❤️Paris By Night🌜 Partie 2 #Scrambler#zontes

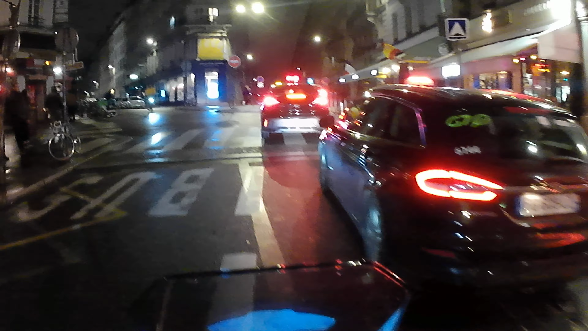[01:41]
Ça bloque un petit peu cette heure-ci.
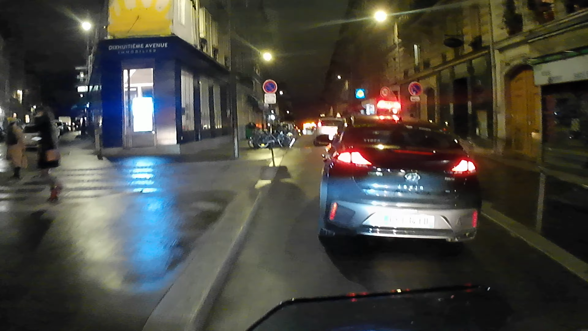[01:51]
Allez. Taxi est gentil. Laissez passer.
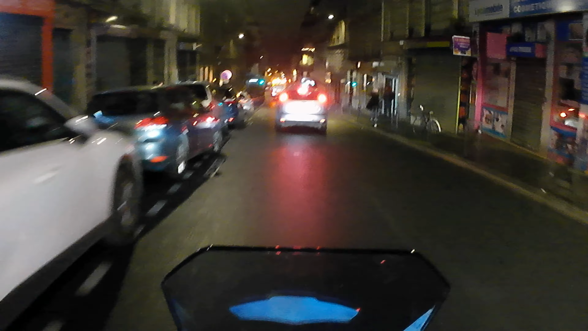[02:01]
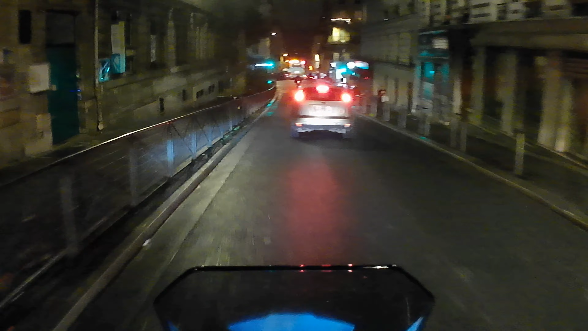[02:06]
Il fait un peu frisquette.
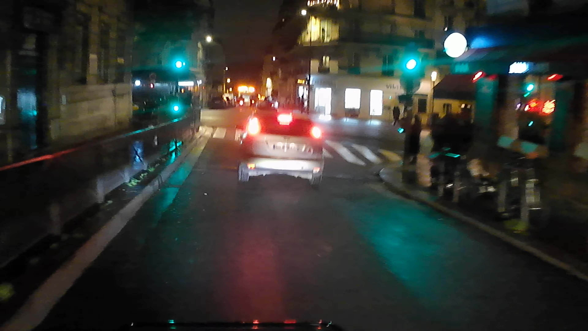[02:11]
Légèrement. Là, nous voilà en bas de Montmartre. Qu'est-ce qu'il fait? Il fait quoi?
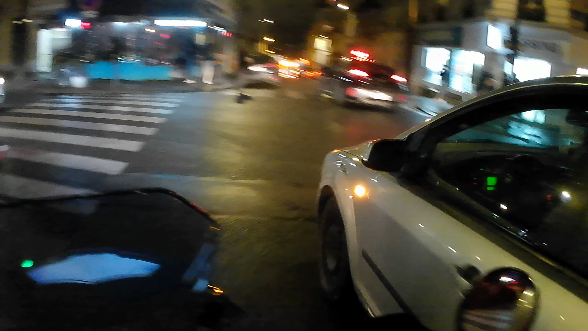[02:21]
Il freine comme ça. N'importe quoi. Et voilà.
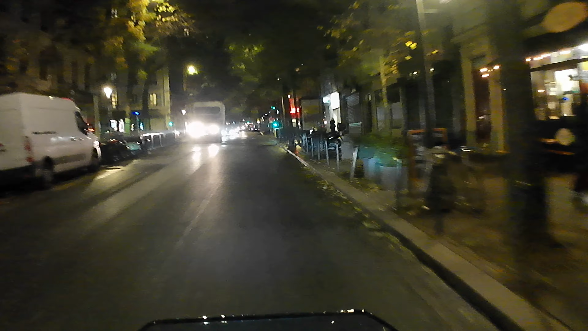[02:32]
C'est un massien.
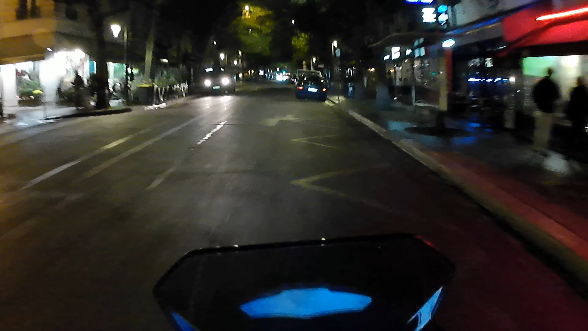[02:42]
Nous voilà dans le quartier de Montmartre. C'est un peu calme. On va aller voir en haut la basilique du Sacré-Cœur s'il y a du monde. Souvent c'est rempli de touristes.
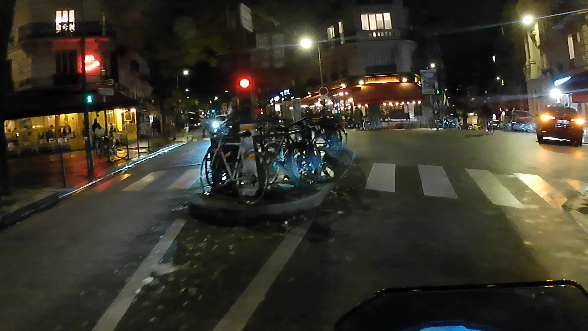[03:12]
Chez Francis, le petit restaurant chez Francis. Un petit peu de monde chez Francis.
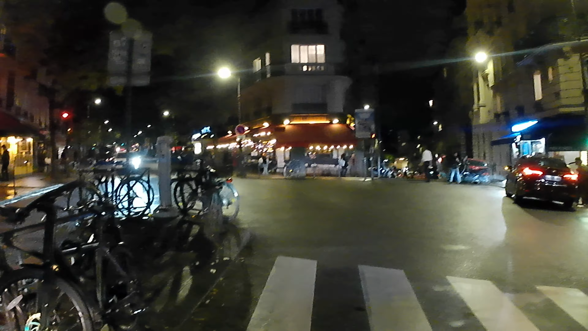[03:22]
Et en face, c'est Café Francoeur.
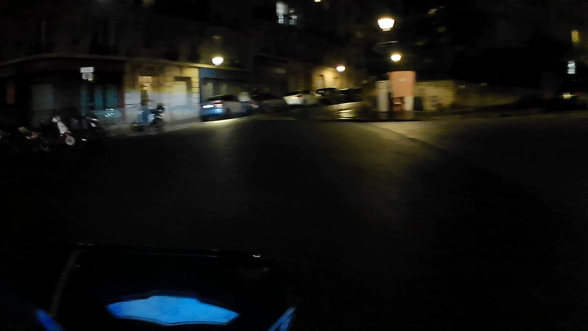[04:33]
Ah, c'est bloqué, il se passe quoi là?
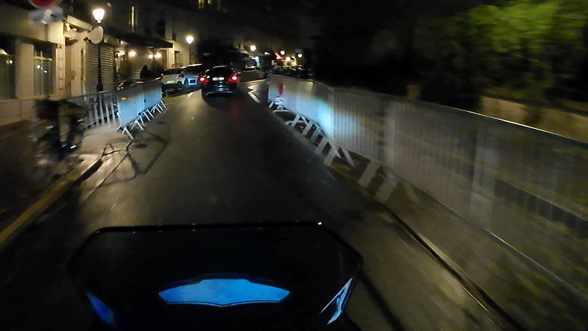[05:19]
Alors où sommes-nous là? On arrive en bas du Sacré-Cœur.
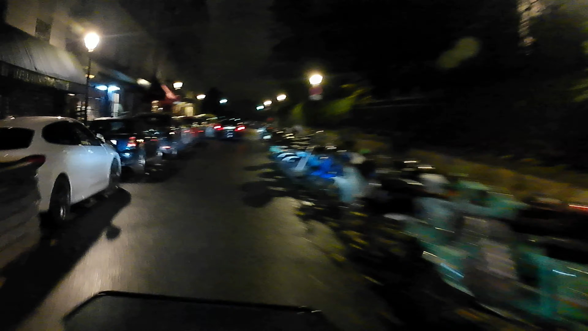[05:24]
On est en bas du Sacré-Cœur.
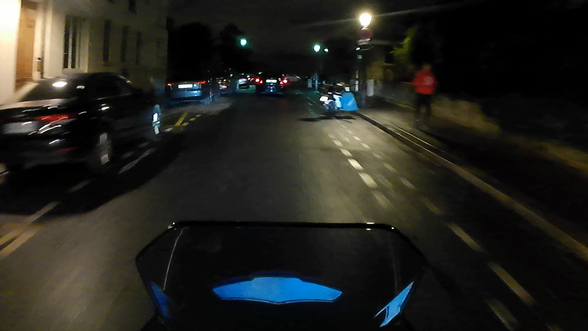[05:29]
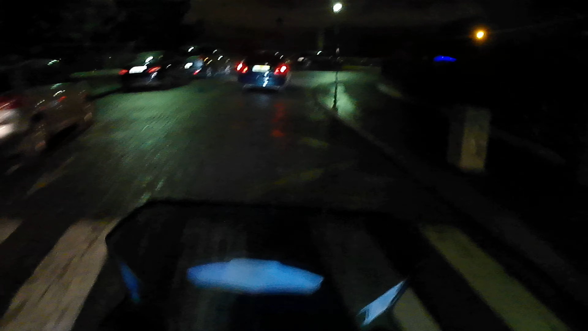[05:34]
Un peu de touristes. Là, on voit bien.
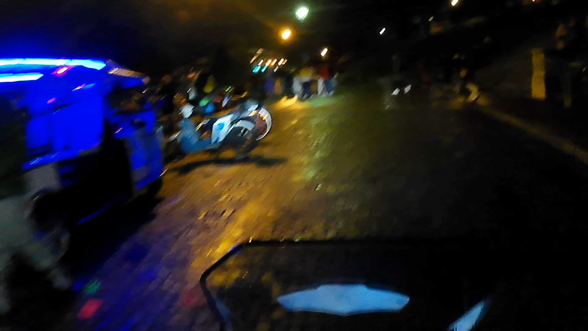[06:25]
Un petit tuk-tuk. Il y a un peu de touristes quand même. C'est pas le désert.
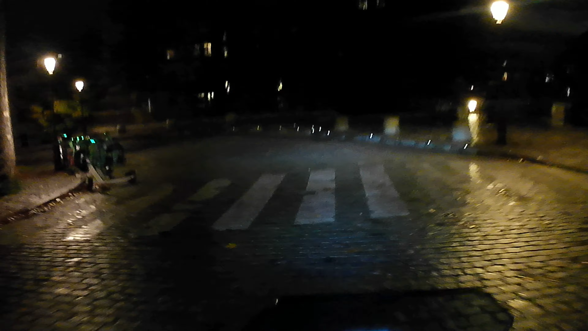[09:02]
Tiens, la chaussée elle est glissante là. C'est glissant.
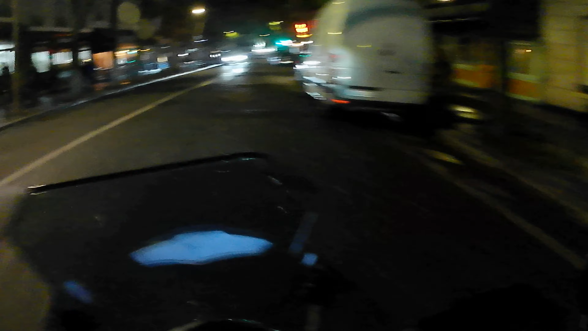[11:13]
Comble là, elle est partie. Elle est partie du cul, la scramble. Je crois que c'est l'air, la route, elle est mouillée. J'ai senti l'arrière, elle est partie, là, dit. Partie en sucette.
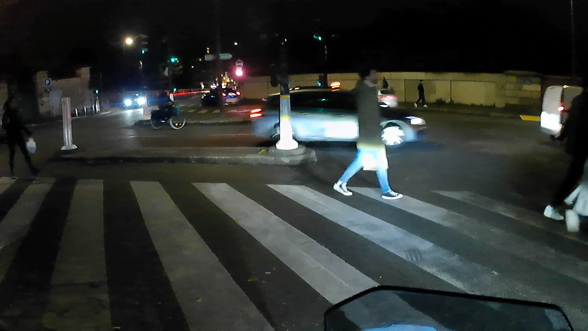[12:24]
On voit la tour Eiffel derrière, ouais. Ouais, on voit le haut de la tour Eiffel. On n'a pas allumé son... ceci, allumé. Là, je sais pas si vous voyez, on voit la tour Eiffel. Au loin. Elle a allumé son phare.
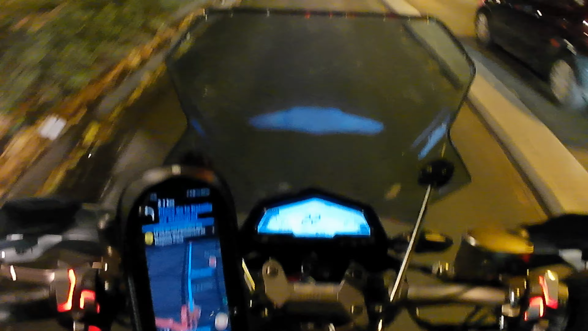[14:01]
On va arriver. Moulin rouge. Vous allez voir sur la gauche. Derrière les arbres, le moulin rouge.
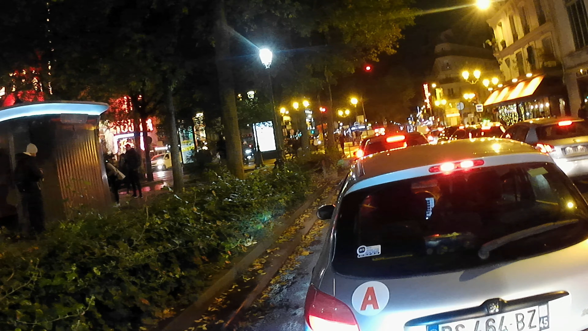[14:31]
Le beau moulin rouge qui tourne.